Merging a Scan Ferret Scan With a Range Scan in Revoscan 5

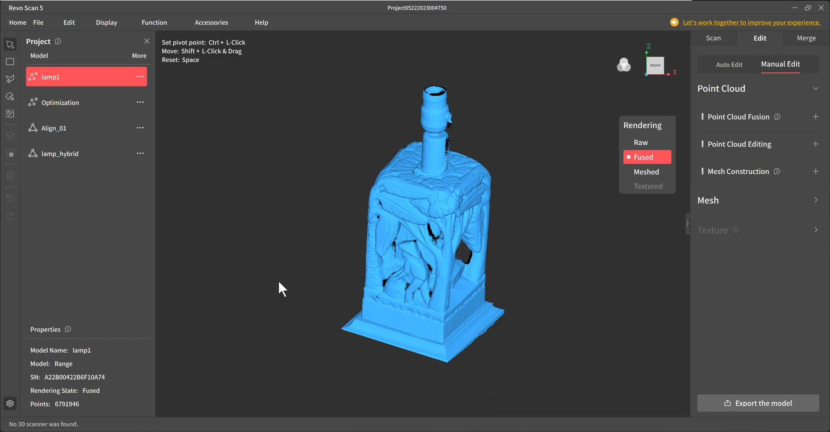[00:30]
traveled maybe Japan she was Japanese but I scanned it with the range
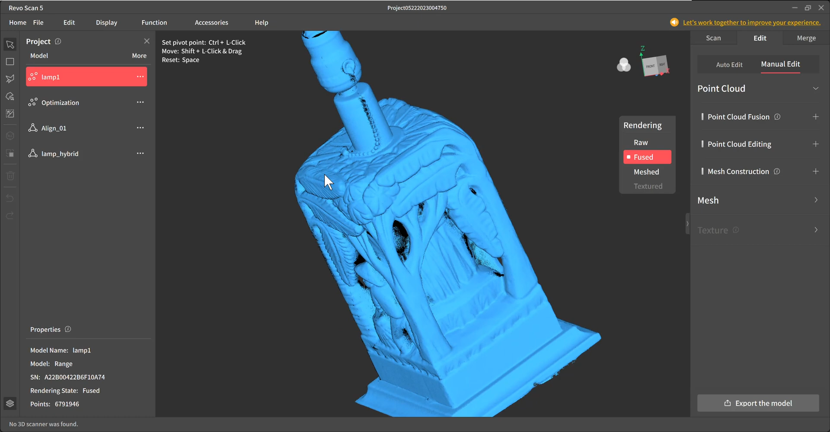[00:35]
and I scanned it with the scan ferrets two competing scanners I
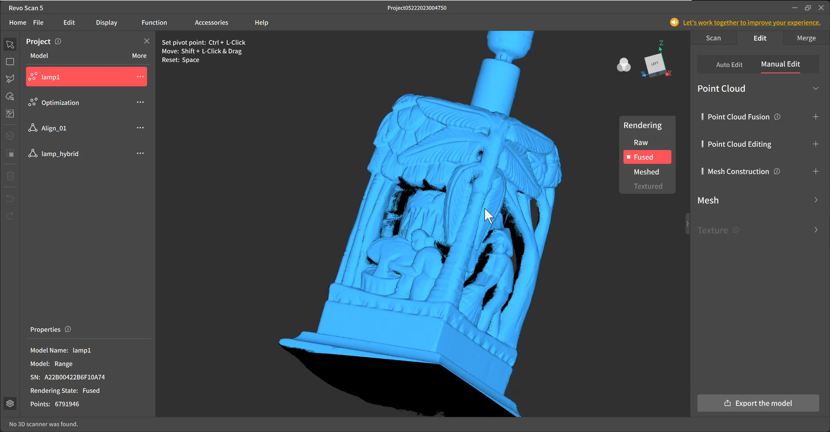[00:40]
wanted to see how they looked and
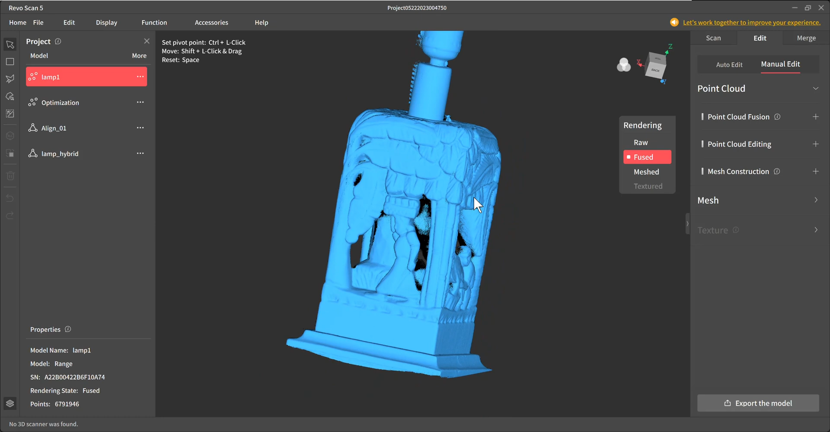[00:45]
I thought I'd share it with you the range has a minimum
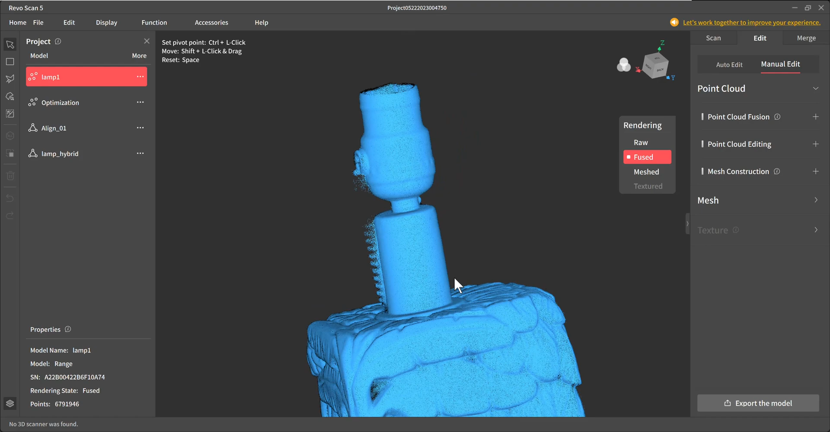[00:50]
point cloud distance of point one millimeter zero point one millimeter whereas
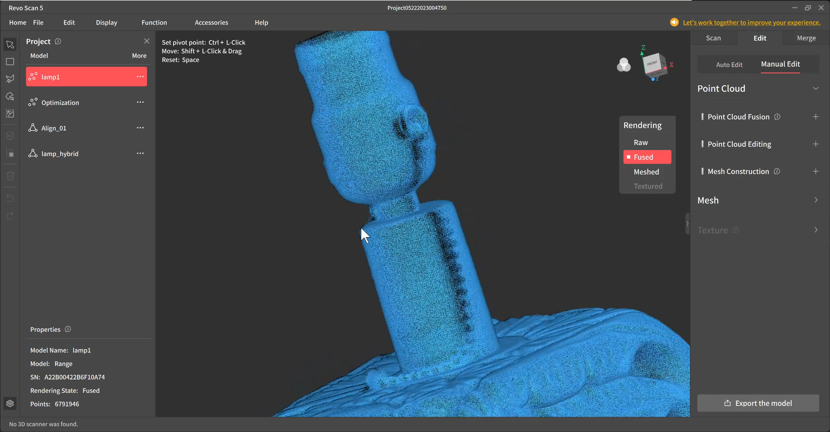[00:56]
the scan ferret at the small setting is zero point two
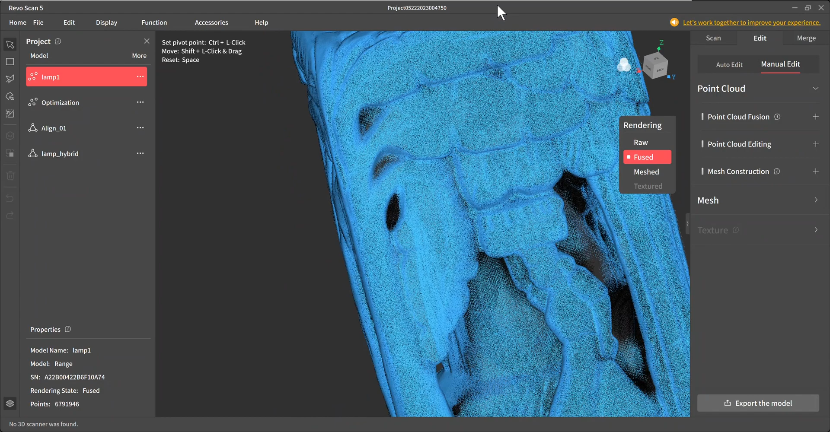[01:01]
millimeters so what I did was I I
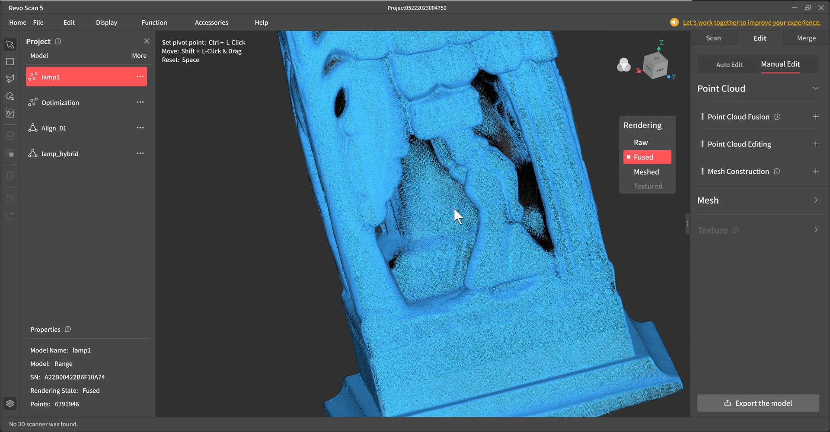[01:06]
refused the well because I already scanned it infused
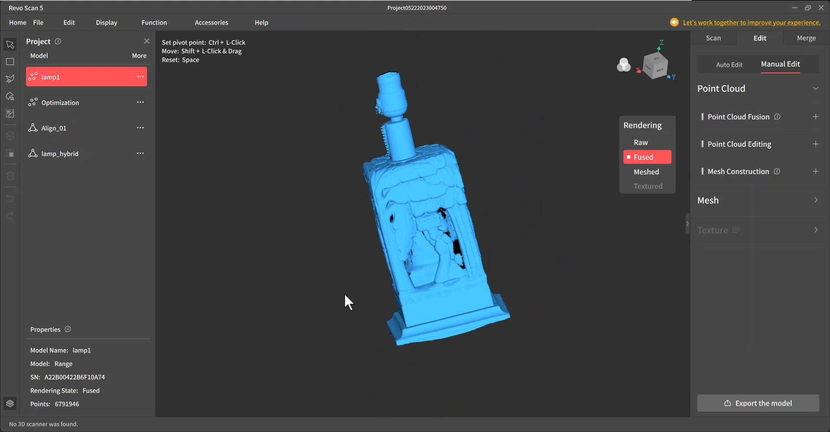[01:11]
it at point one zero point one the range scan I refused it
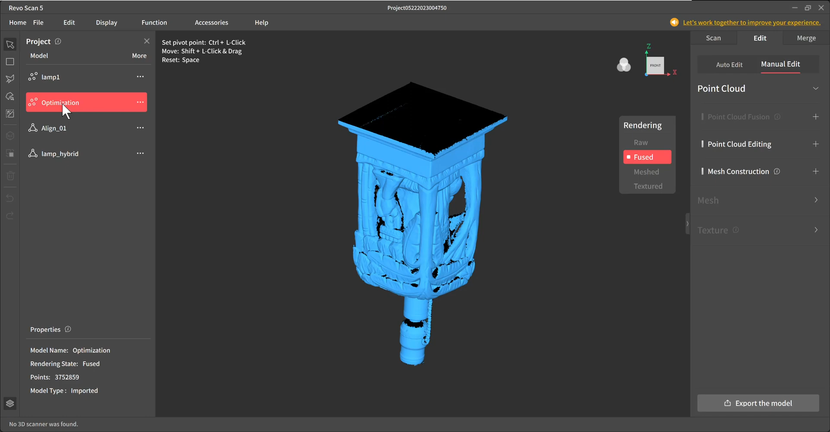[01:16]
at point two millimeter spacing
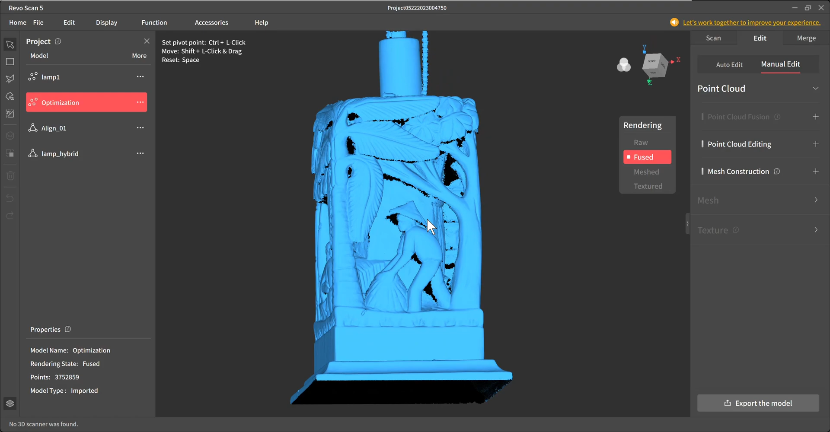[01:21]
and to match the scan ferret the
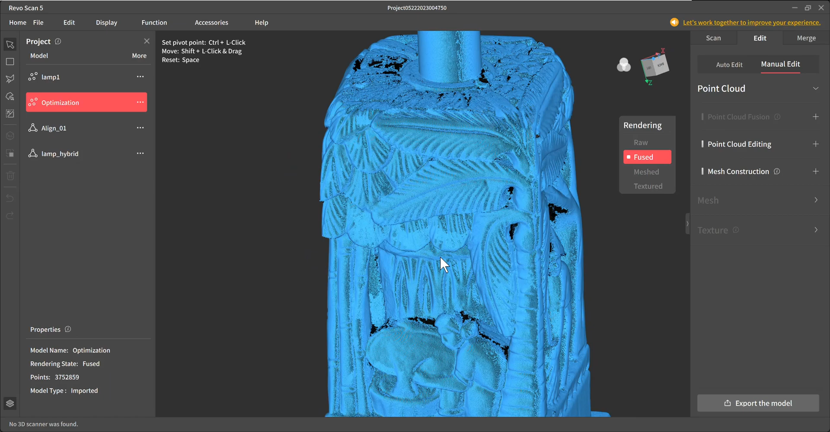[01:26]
first one you saw was the range this is the scan ferret that I imported from the folder it
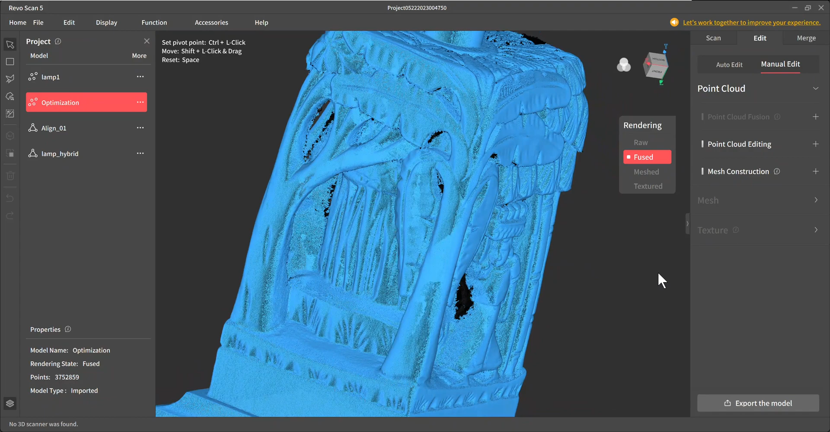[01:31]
saved to which is called optimization that's that's the fused file of the scan
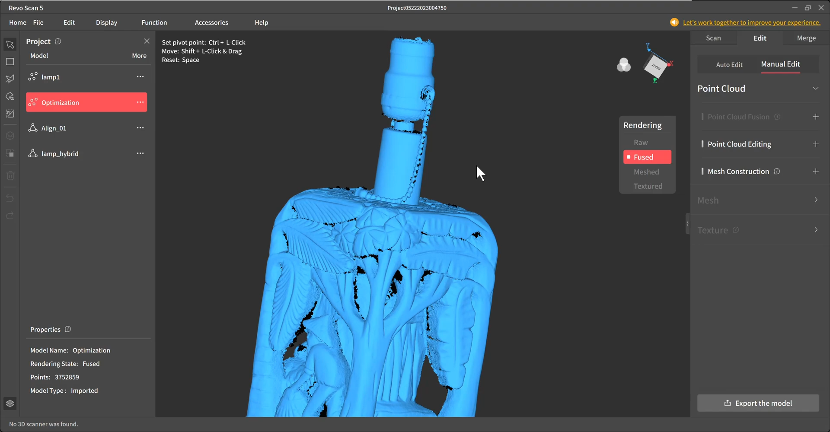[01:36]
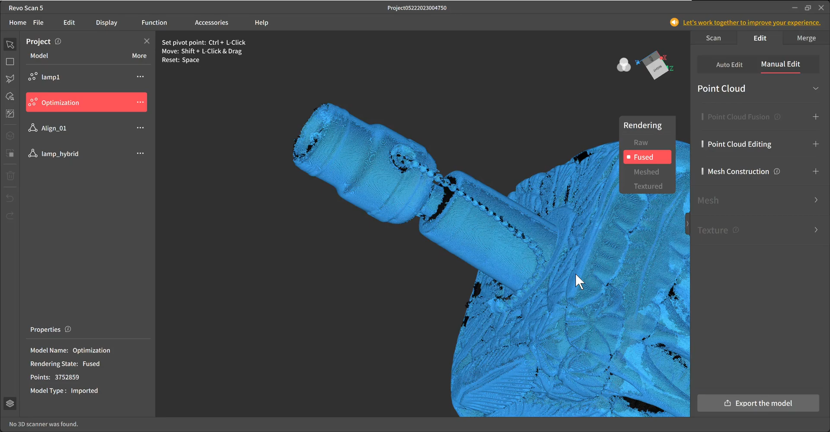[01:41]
and you notice the bead chain came out pretty good on the scan ferret whereas it it really didn't
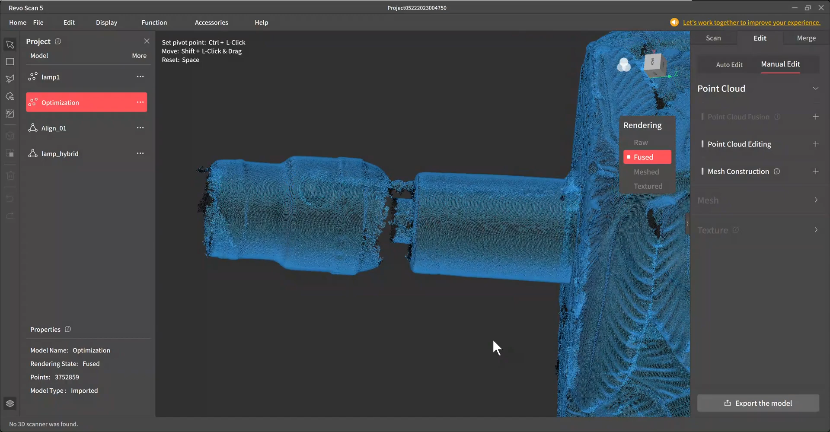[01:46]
show up much on the range it had a gap in the middle of it and the range got inside
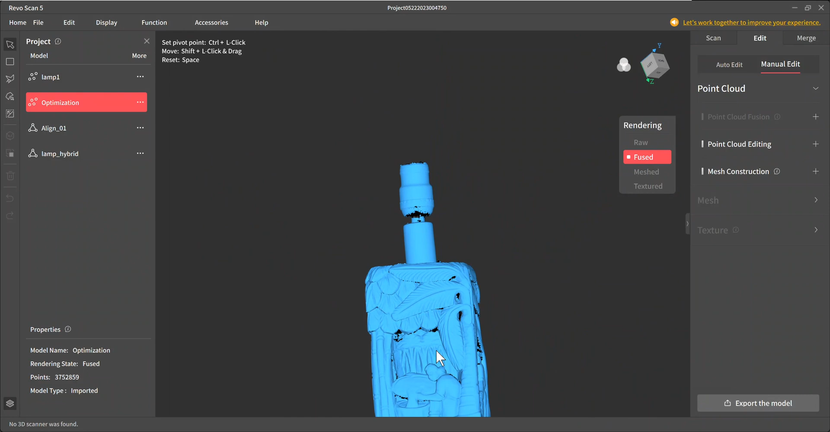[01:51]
there between the socket and that whatever that is that pillar there the shaft of the socket so I decided to go ahead and
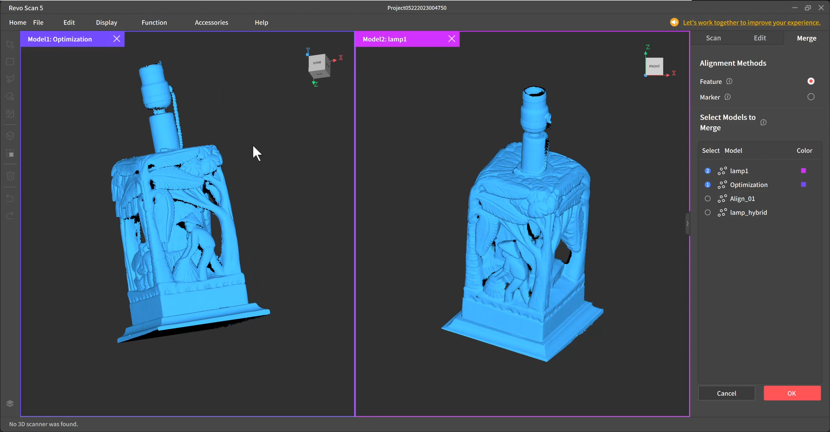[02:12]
the scan ferrets on the left and the range is on the right I can tell by the by the bead
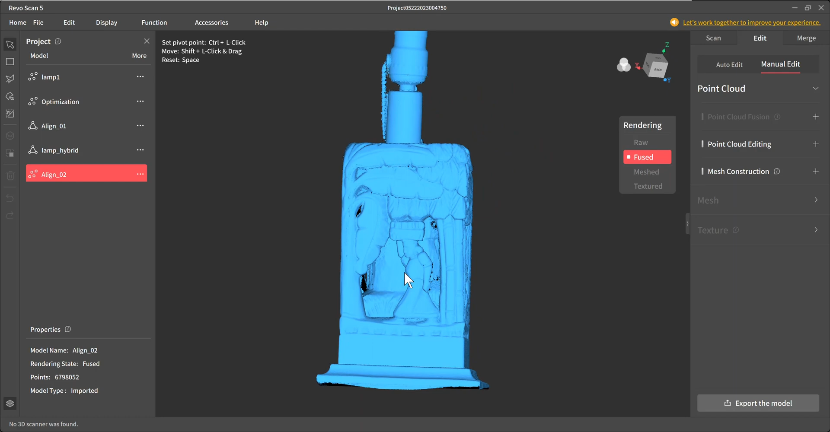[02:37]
assure you they the bead chain and the socket were both nice and white so
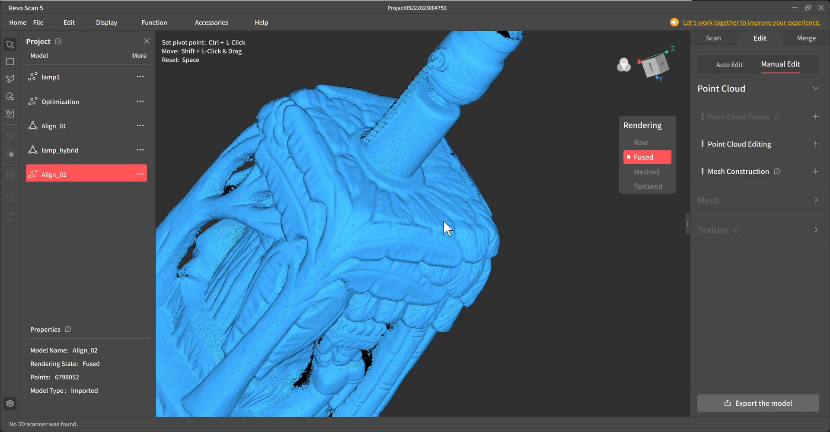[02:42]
they'd scan well there's the finished aligned
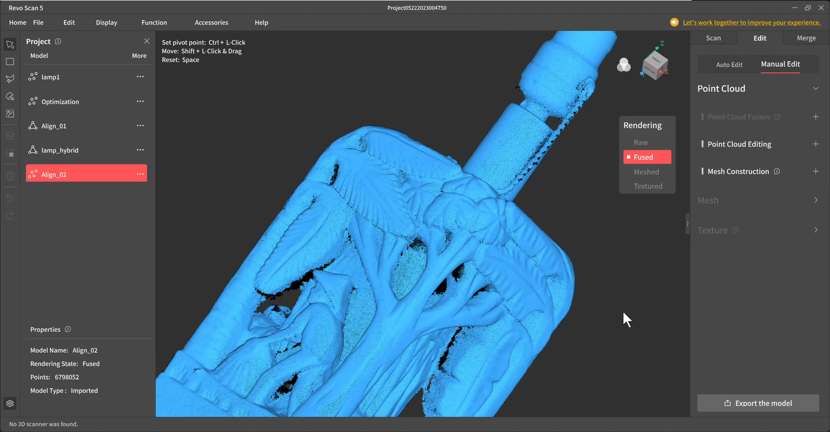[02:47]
model and
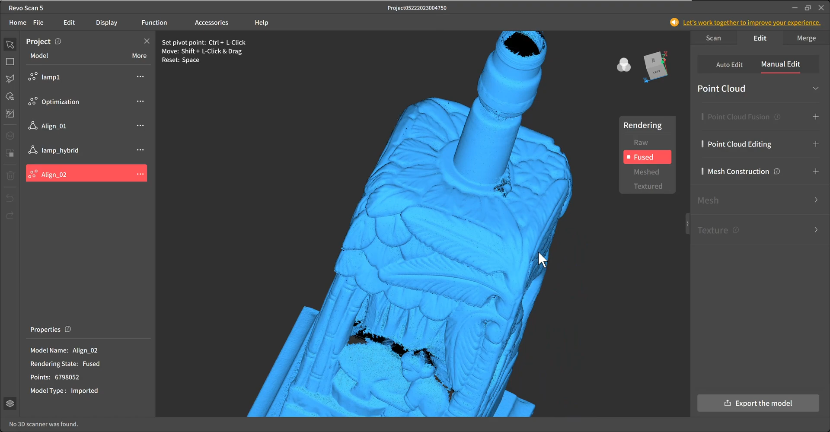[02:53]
it's still just a fused model so I I